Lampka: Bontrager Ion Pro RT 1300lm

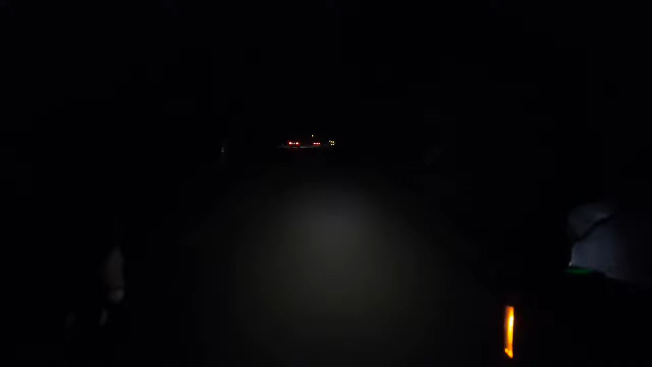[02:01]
Tryb 2. Czyli jakieś tam oświetlenie drogi plus małe miganie. Tego trybu na przykład używam jak już się robi taki mały zmrok. Żeby troszkę mi pomagało oświetlić i zarazem pomogło kierowcom z przodu mnie zauważyć. No w pewnej ciemności no raczej troszkę uciążliwe dla oka skupianie się czy nie jedziemy po dziurach.
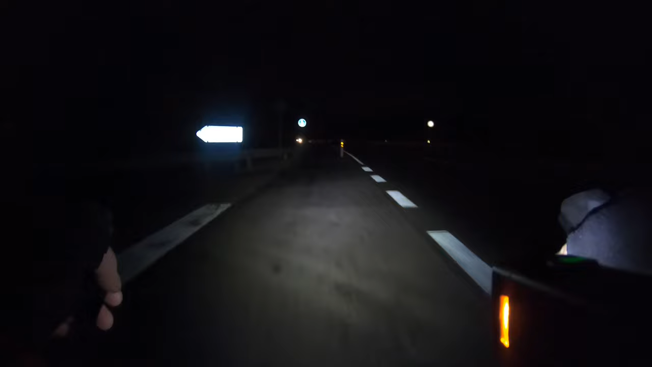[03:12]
Ten pierwszy tryb bez mrugania. Jest już naprawdę spoko. Widać na boki. Nie wiem czy kamera to czwyta. Ale widać. Klamko manetki jak się odbijają. Po bokach. Widzimy całą drogę. W tym przypadku rowerową. Nie musimy gdzieś tam.